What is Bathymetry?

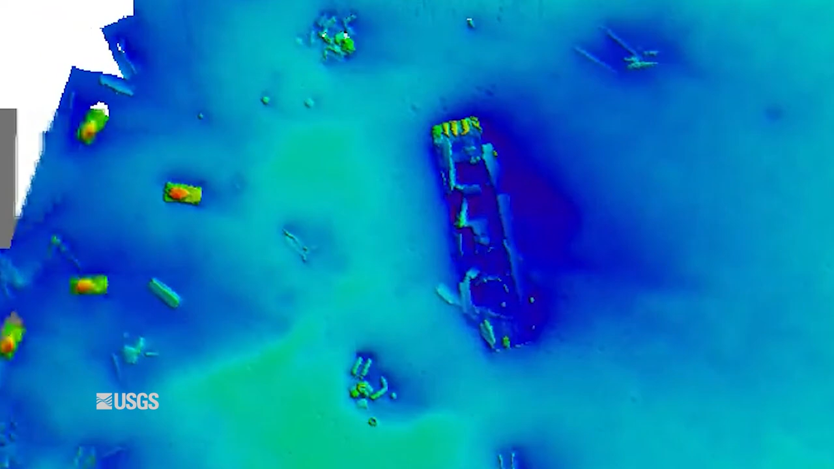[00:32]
The bottom of the ocean is also very dynamic, meaning it's constantly changing.
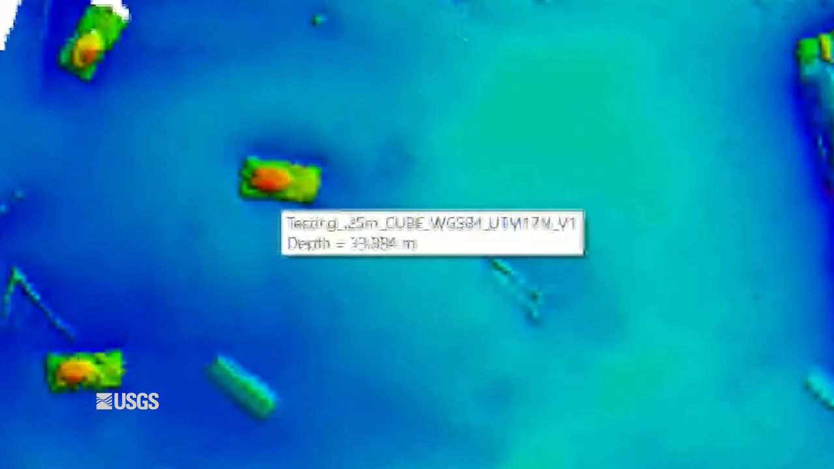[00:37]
Bathymetry data provides scientists not only with a depth measurement, but also a picture of what the seafloor looks like.
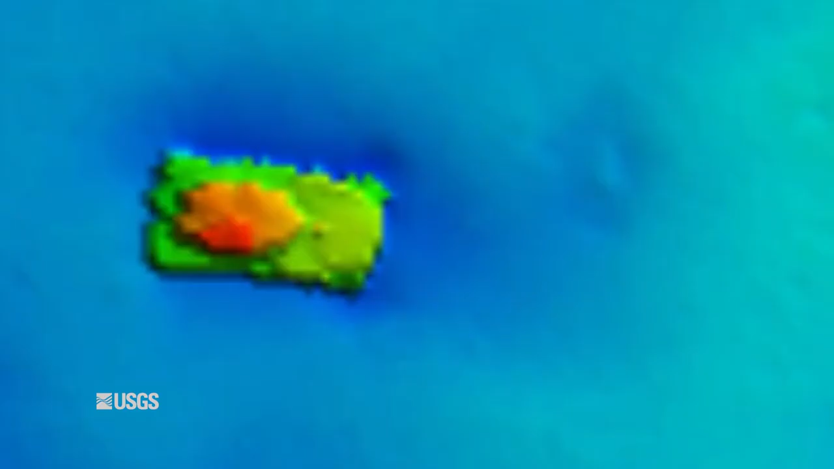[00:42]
This can provide information about current and past conditions,
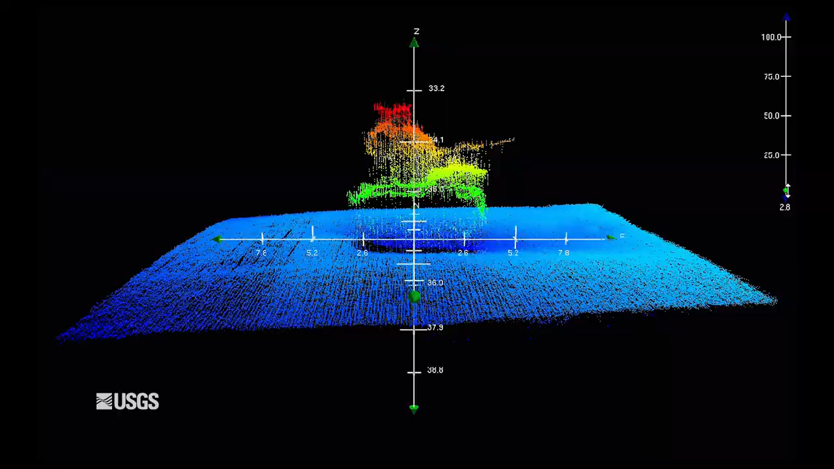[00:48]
what kind of substrate, or the material, that exists, and if there are any hazards for vessel navigation, among other things.
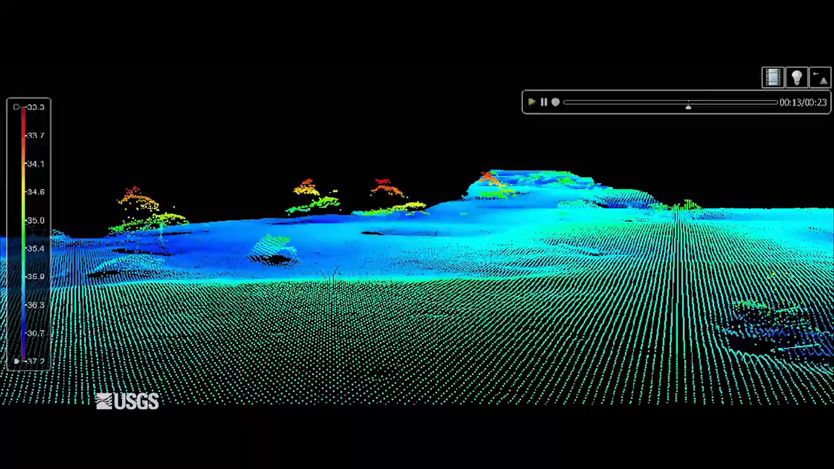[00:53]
How do you collect bathymetry data? Measuring water depth is not a new concept, but the way we do it has evolved over time.
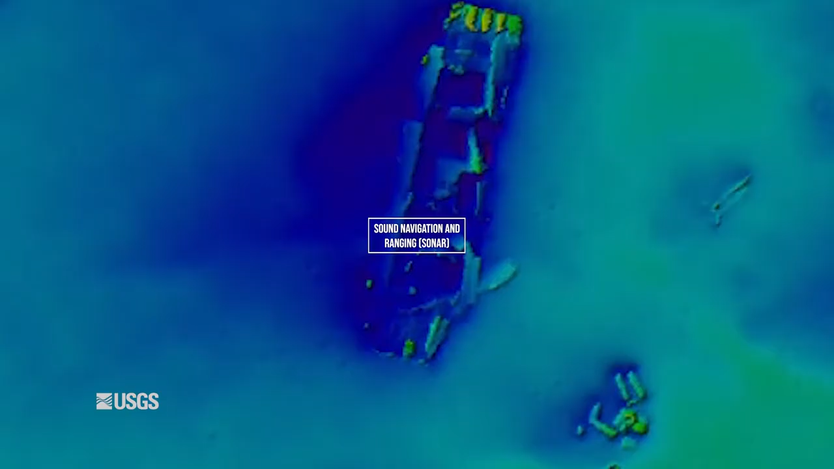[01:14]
Today, we use active sonar, or sound navigation and ranging.
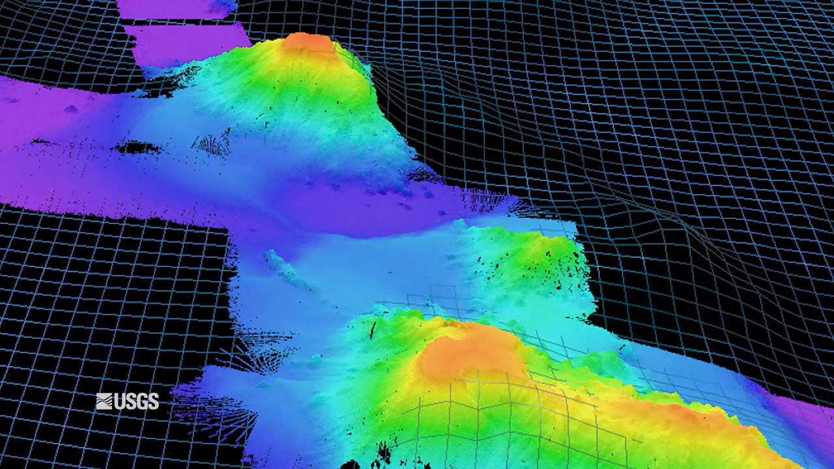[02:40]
a feature on or above the seafloor, or anything within the water column that may have blocked the sound from reaching the bottom.
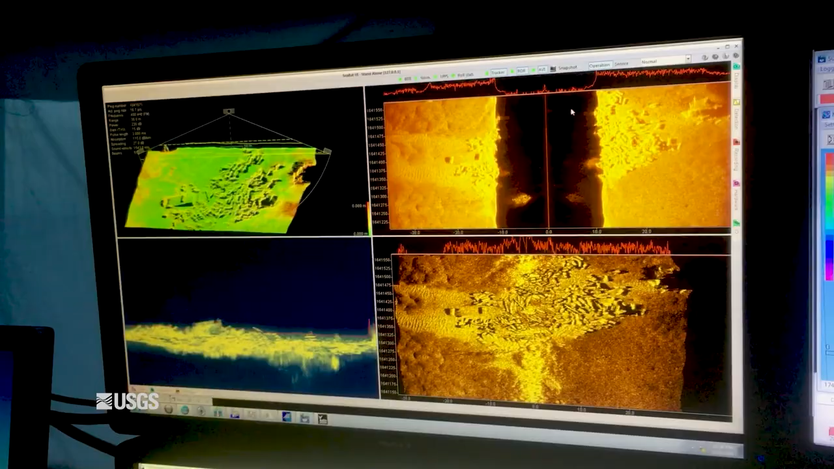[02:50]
When all the soundings are put together, scientists can begin to see what the seafloor and associated environment looks like. Many times, with the use of high-resolution multi-beam data, the picture that is developed can even provide insight into habitat types,
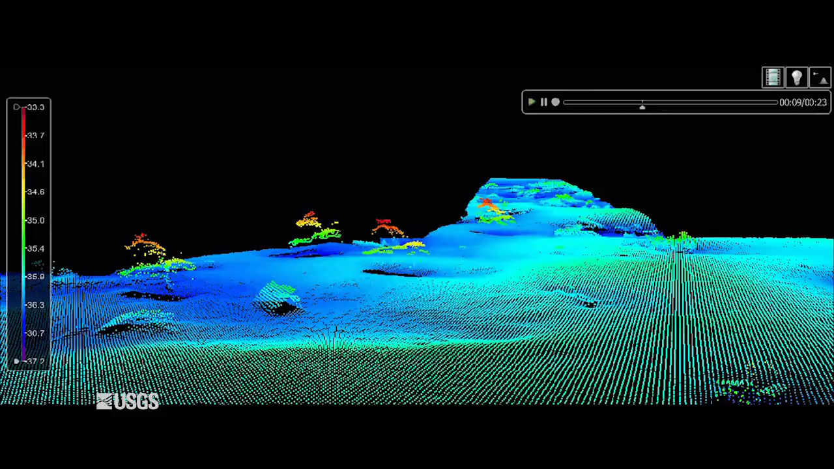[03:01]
such as seagrass beds or reef structures.